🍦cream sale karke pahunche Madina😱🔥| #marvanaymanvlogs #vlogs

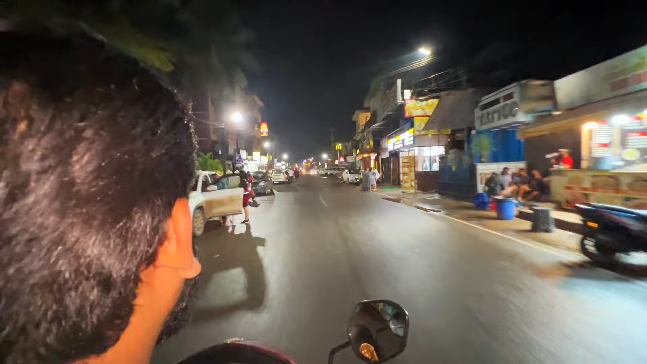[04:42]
और यहाँ पे टैटूस की दुकान है। समीर भाई कल इधर ही आए थे ना यार, कृष्णा पे यार।